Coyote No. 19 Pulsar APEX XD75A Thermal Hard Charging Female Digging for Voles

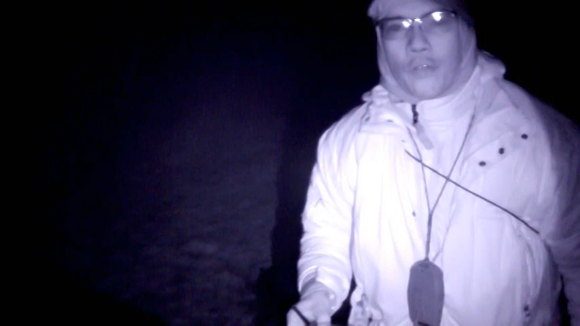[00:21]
Pulsar Night Vision. This is our stand number two.
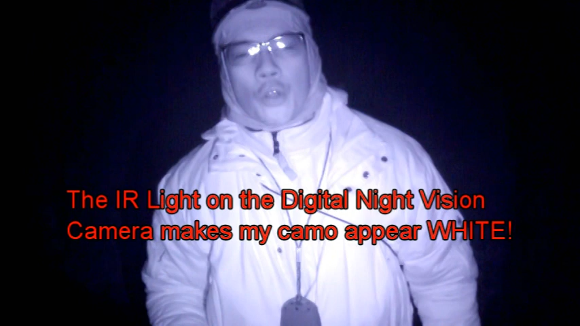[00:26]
We actually went over to the oil well blind where I've been deer hunting, where we've been deer hunting at.
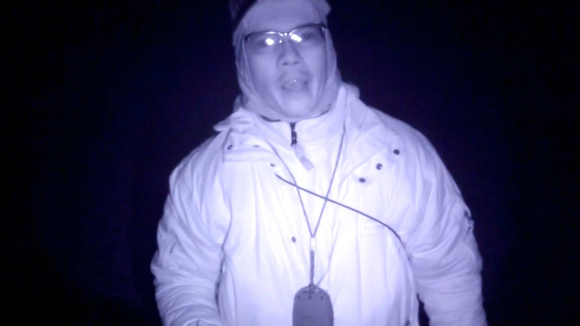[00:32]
No luck. We're not sure. It's the first time we tried coyote hunting over there. We could not even get a single howl. So we're back here. This farm, I think I've killed two coyotes already on this farm. We haven't hunted here in a while. So I've got my Coyote GC500.
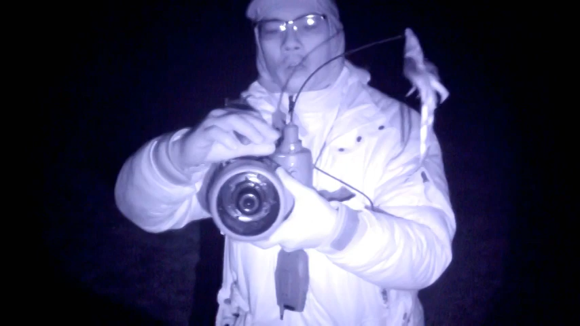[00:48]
This has a new 80-400.
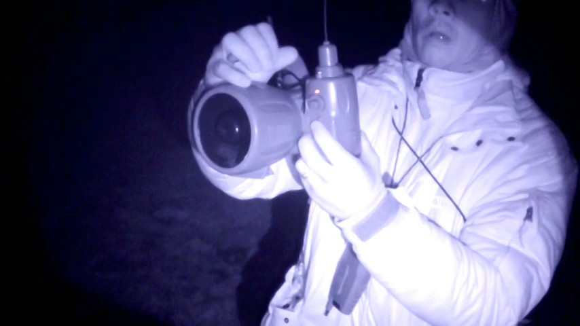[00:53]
The adjustable decoy. It's got the light. Go ahead and flip the light off.
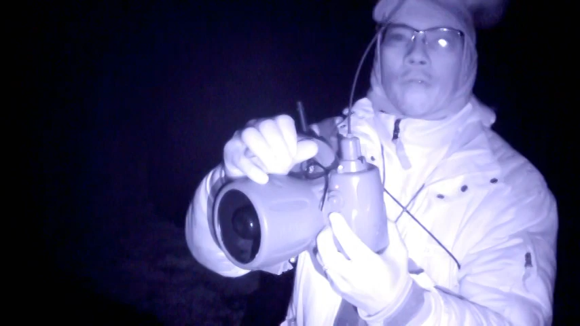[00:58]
I'll go ahead and set it up.
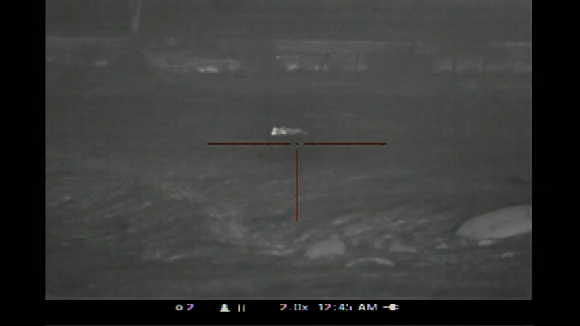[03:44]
Oh man. Gotta let this farm, fellas. We get set up.
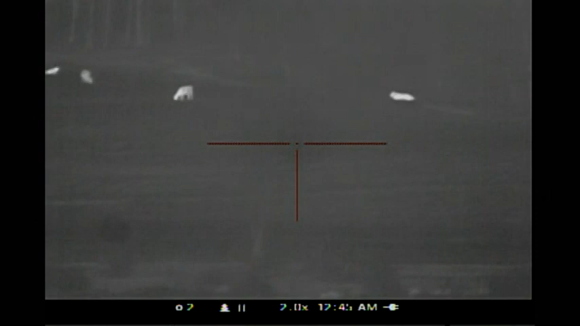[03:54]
There's so much livestock around here. I was telling the guys, man, seeing all kinds of light, seeing rabbits.
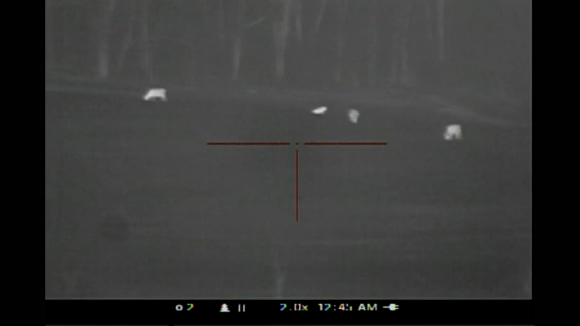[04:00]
And I asked my one buddy, I said, hey, does that look like a coyote?
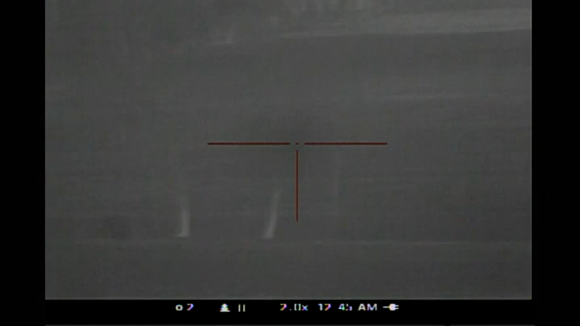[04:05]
He wasn't sure, he checked it out. So I turned on the Coyote mouse bowl.
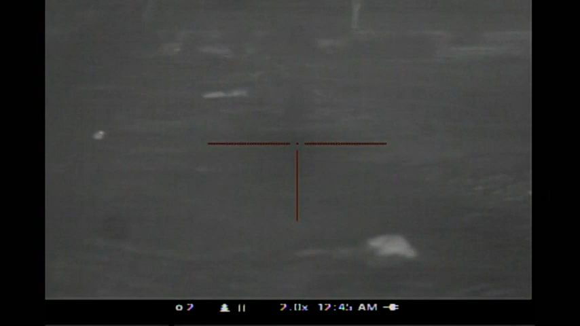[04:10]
And I got this coyote to commit. I was gonna try to shoot him through the one fence, and he slipped through the fence.
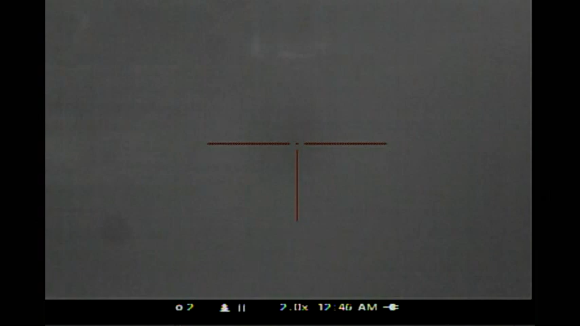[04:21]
He was coming right in. Awesome, awesome kill.
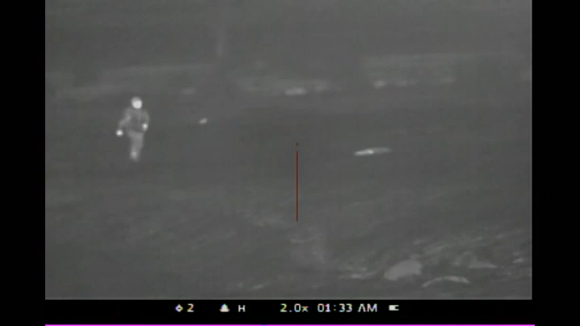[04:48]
All right, folks, let's go ahead and recover this coyote.
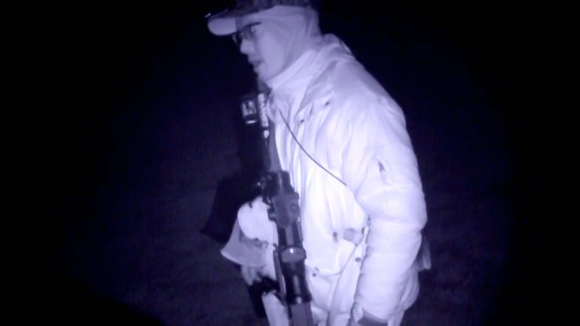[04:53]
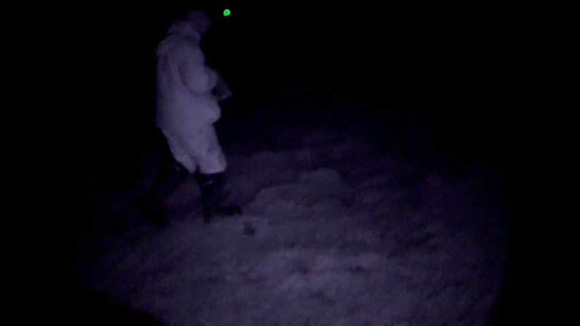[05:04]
Gets pretty rocky here too. I tell you what, folks, hunting at night, it's pretty funny. You what you take for granted walking in the daytime, like I said, you know, a lot of times we don't use lights if we're actively hunting, And so you just gotta be careful. Was that a howl? That's a howl, wasn't it?